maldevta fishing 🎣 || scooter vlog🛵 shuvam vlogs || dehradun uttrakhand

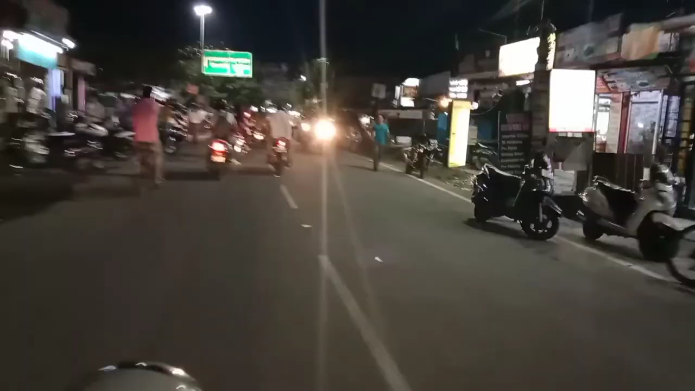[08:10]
वही तो, पहुंचना है जल्दी घर, नहीं ट्रैफिक ऐसे रहेगा तो कहाँ से चलेगा फिर।